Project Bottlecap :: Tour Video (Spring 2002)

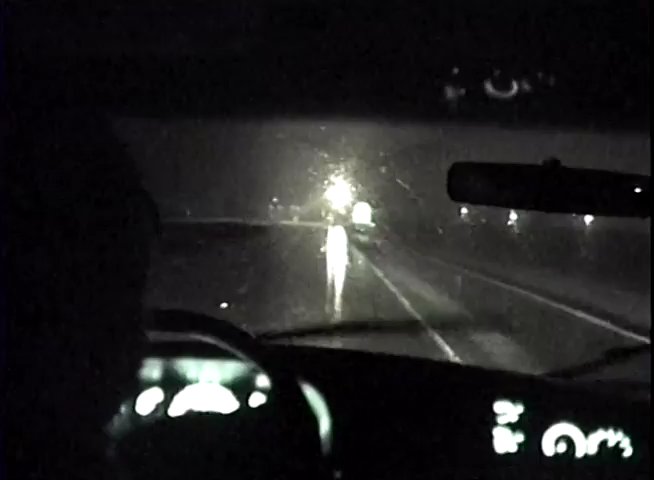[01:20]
It has not been a fun hour. Yeah, we can't drive 55. Whoa, man, that light is freaking bright. This whole, like, it makes it look like, I don't know.